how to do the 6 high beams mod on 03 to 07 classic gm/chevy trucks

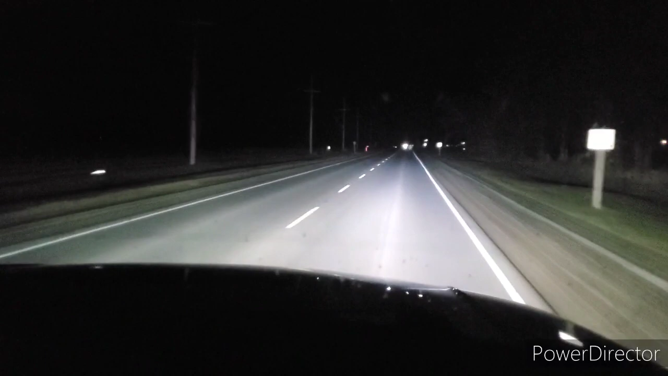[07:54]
so you can see you can see pretty far out either side so you can see the deers and animals and stuff coming in off the fields and stuff now we're back down the low beam which is which is pretty good too like you can see pretty far out my field still too uh you can't really pick it up on the camera but uh down closer to the front of the truck it gets pretty dark without the fog lights on and also too before with uh